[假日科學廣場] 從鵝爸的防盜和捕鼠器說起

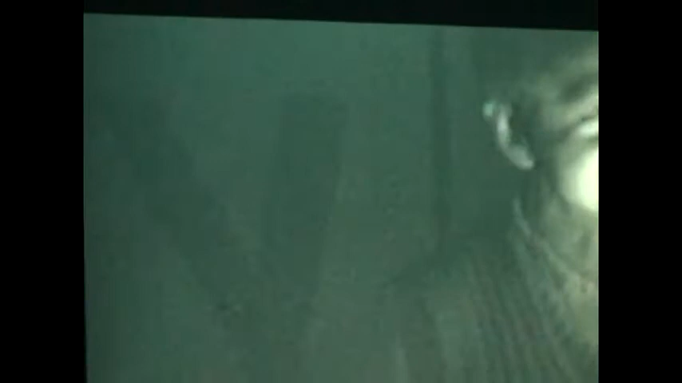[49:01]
你看到我脸，你看我这边，你看到什么没有？看不到，对不对？